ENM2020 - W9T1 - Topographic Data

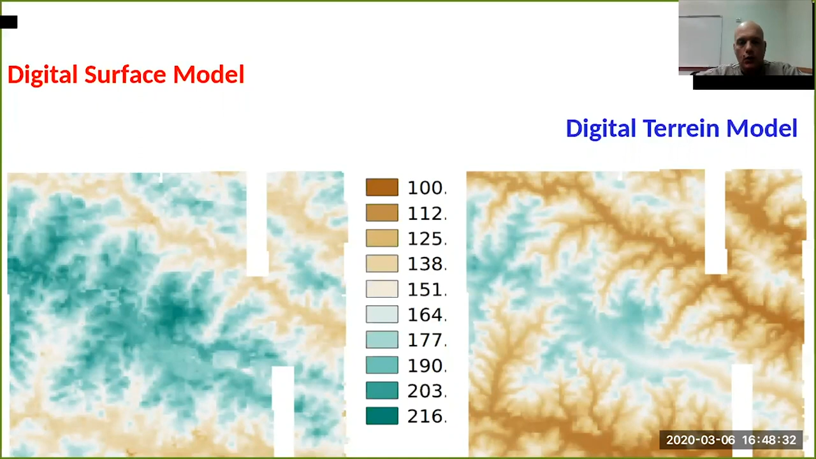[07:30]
are different techniques that the scientist has been using to correct this kind of error and we can see one of the main product that has been released one year ago and is has been corrected by this kind of error so what you can that you can get in in the real term as a practical example so for example over here you can see the digital surface model that is taking is able to capture all the rooftop of these these building rather if you talk if you are able to remove this building you can obtain the digital terrain more there are
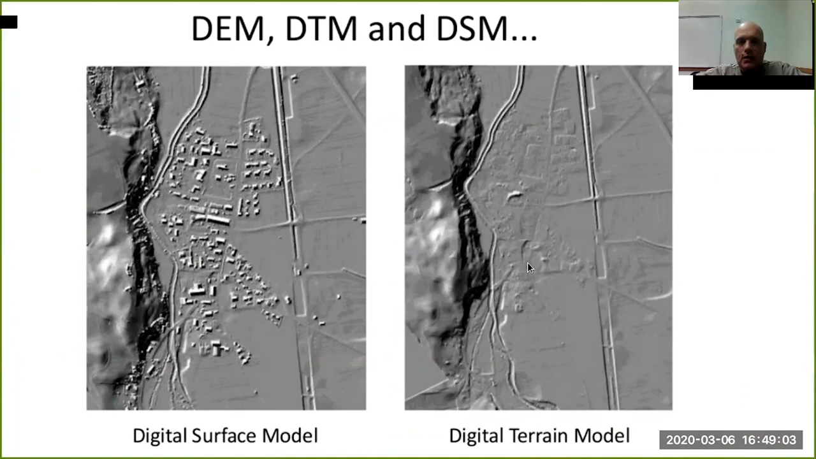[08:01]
different techniques that the research are being implemented to be able to to correct this this error so let's see
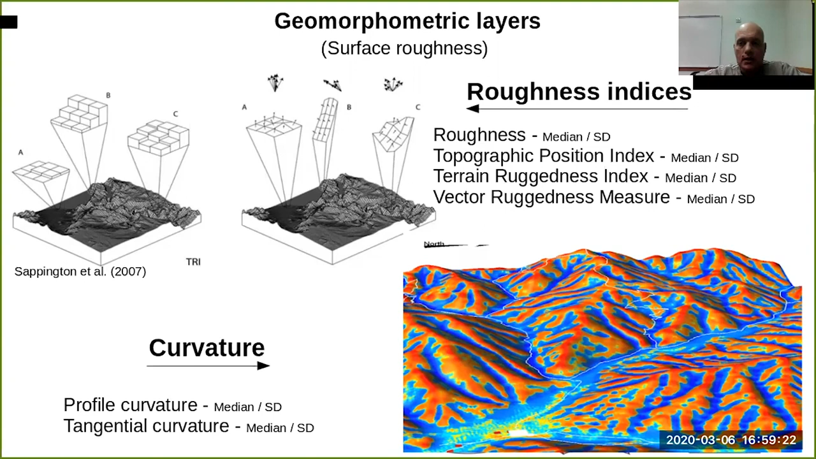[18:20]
that you can see immediately that the red part are the ridge rather the valley is the blue part so by this you can distinguish and you can insert in the model the position of your microclimate the same situation with using valley or ridge in the model so let's see some